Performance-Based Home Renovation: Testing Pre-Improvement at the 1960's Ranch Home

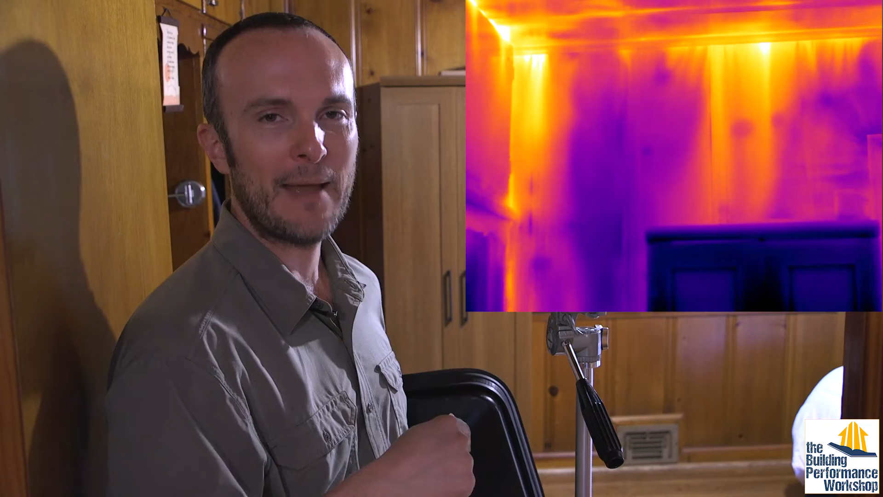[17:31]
Whenever you see this in a room, bam, you know that there's going to be a lot of air leakage coming through the actual paneling and coming down from the attic and up from the crawl space. You can see it coming all over the place, coming down from the attic mostly, coming around that window. A lot of people think that windows are bad themselves. It's generally the way that the window is installed that's going to be bad. And you can see it basically the whole room round. These are definitely pictures that people need to see, not pictures of windows and doors, because those are going to be suspected by them.